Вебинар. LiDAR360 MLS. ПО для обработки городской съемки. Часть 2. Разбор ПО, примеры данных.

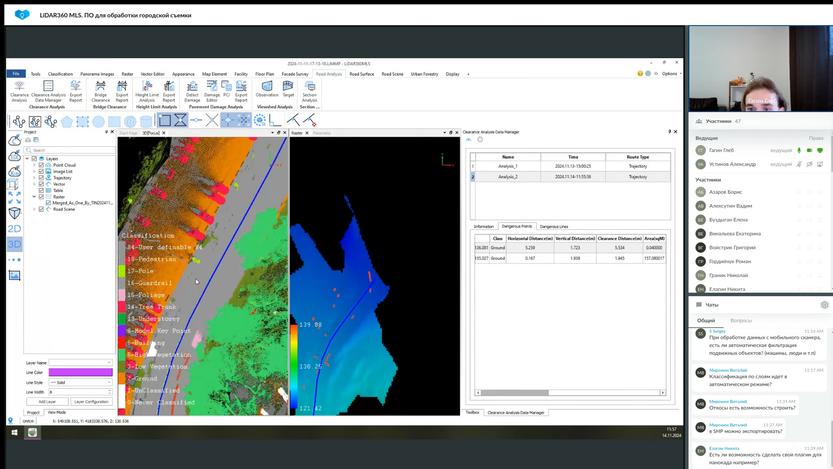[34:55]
Можно построить, получить информацию хотя бы примерную, где искать проблемные участки. Давайте посмотрим следующее. А, этот отчет можно экспортировать.
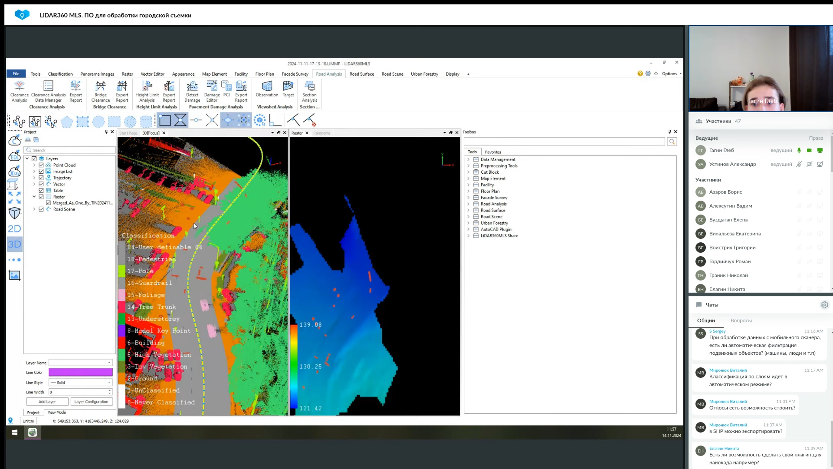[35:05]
Но шаблон отчета не редактируемый. Сам отчет будет на английском. То есть, это надо понимать. Возможно, для какого-то внутреннего использования. Может и подойдет, но для, допустим, ГОСТовских шаблонов вы явно не пройдете. Есть также вариант использовать инструмент Bridge Clearance. Это информация уже, соответственно, по мосту. Но датасетов с мостами у меня, к сожалению, нет. То же самое, как, допустим, с низковисящими какими-то проводами, либо тоннелями и так далее.
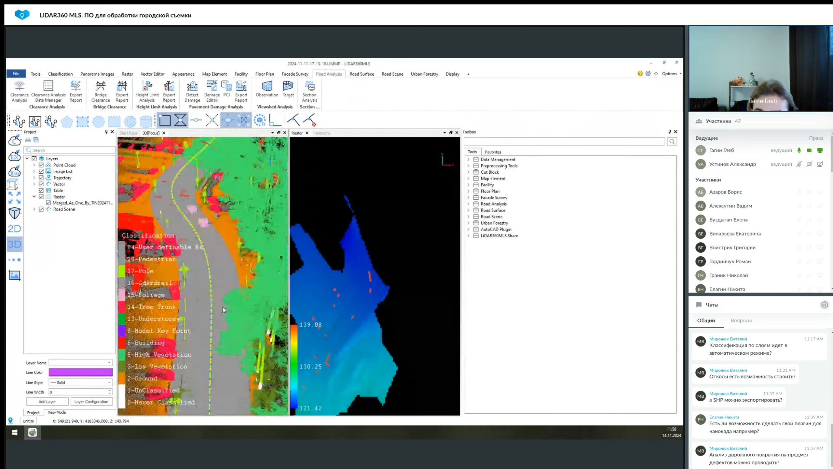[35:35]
То есть, это анализ по высоте возможен. К следующему полезному инструменту он называется Detect Damage. Он работает. Вы выбираете файл, вы выбираете класс, в котором будут искаться эти проблемные места. И выбираете, это будет основано на облаке точек, либо это будет основано на изображениях. Если это будет основано на изображениях, вы задаете диапазон этих панорам. Потому что, допустим, в данном случае, как мы видим,
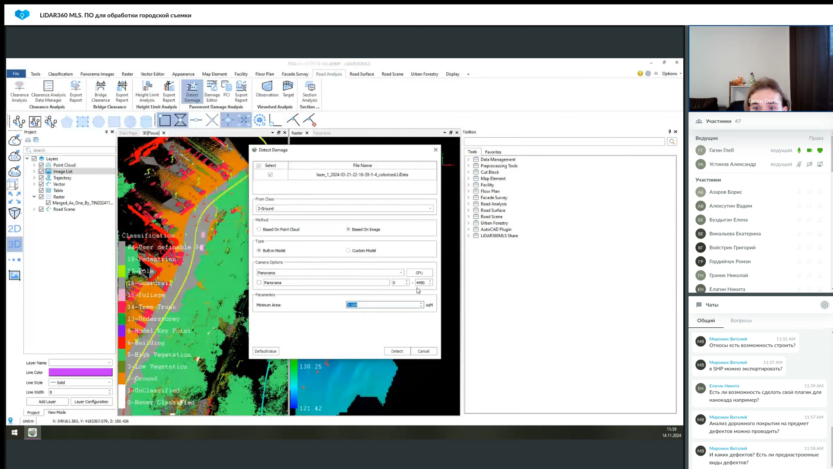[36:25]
Задаем минимальный размер для повреждений, которые будут определены. Нажимаем Detect. Это занимает уже больше времени, потому что перебираются все фотографии, которые вы задаете. Либо облака точек более подробно анализируется. И, таким образом, вы получаете как раз вот эти векторные пометки, которые обозначают какой-то дефект.
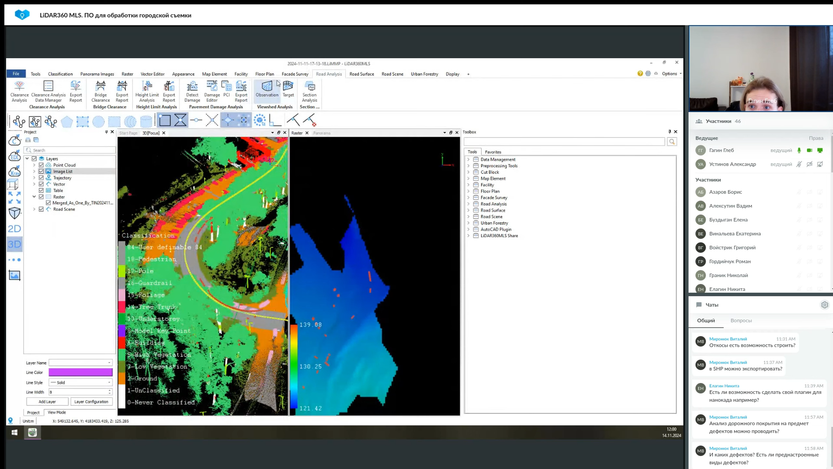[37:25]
Также быстро уже пробежимся. Времени все меньше и меньше остается. Надо показать еще несколько примеров. Есть возможность моделировать обзор из конкретной точки на конкретном диапазоне. И строить сечение уже вручную.
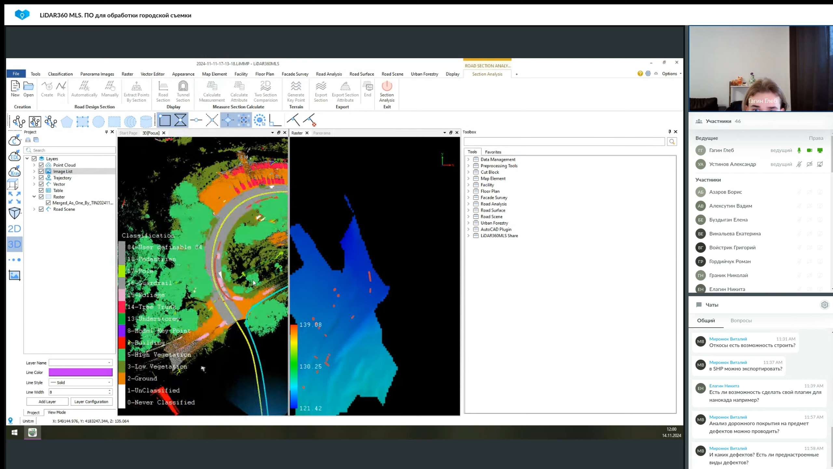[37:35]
То есть, как в первой функции было, которая определяла вот эти выноски с клиренсом. Мы можем вручную построить сечение также либо вдоль вектора, либо траектории, либо ручной линии, которую мы выберем.
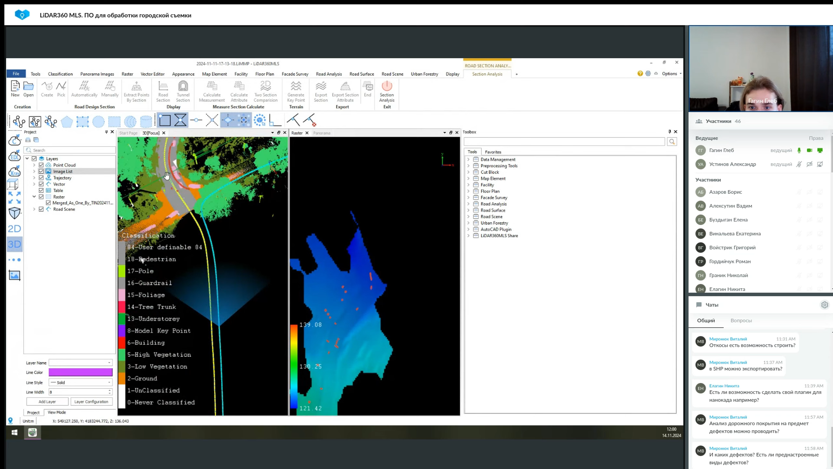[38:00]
То есть, это инструмент именно по анализу какого-то участка дороги,
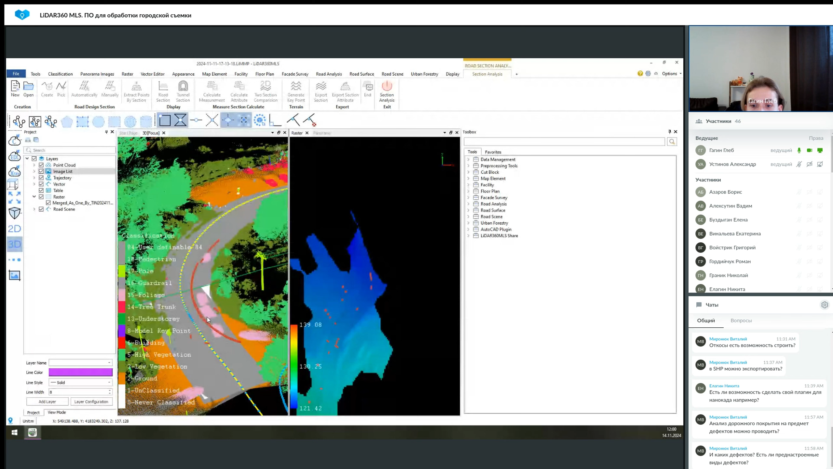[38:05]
который вам надо уже на этапе эксплуатации сравнить либо с тем, что было, либо на этапе строительства и так далее. Теперь поговорим про векторизацию зданий.
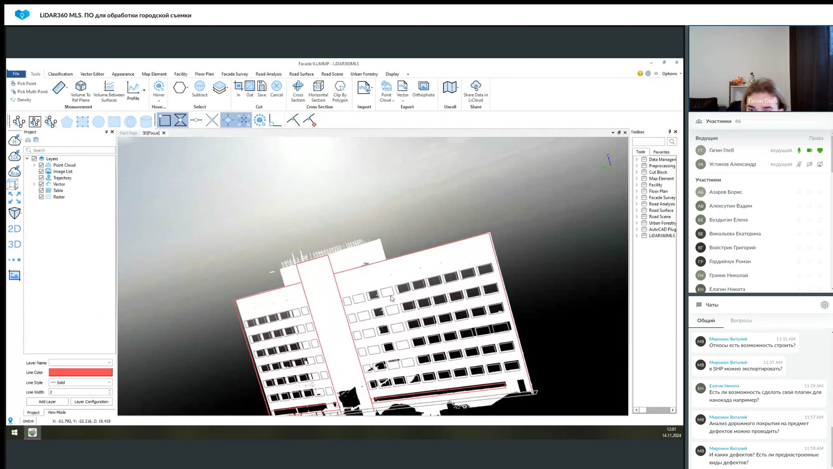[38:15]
Как мы видим, у нас здесь есть облако точек многоэтажки.